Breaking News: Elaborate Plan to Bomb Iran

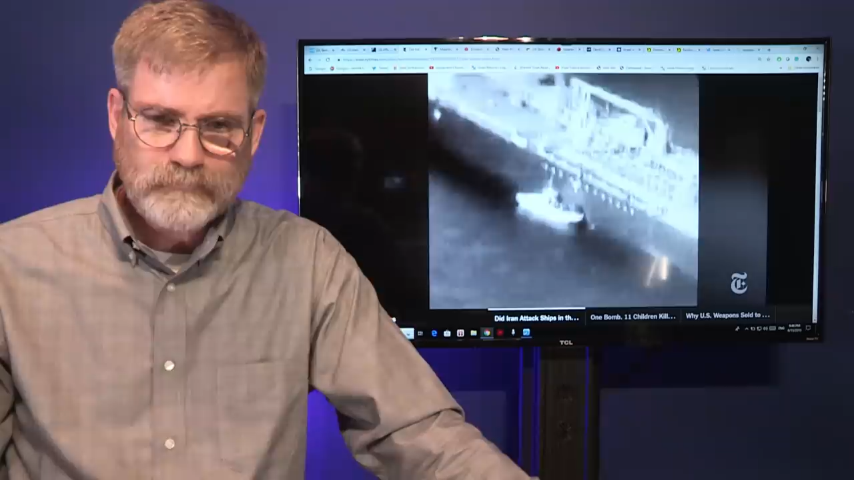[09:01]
they are there actually trying to rescue some of those people off the vessel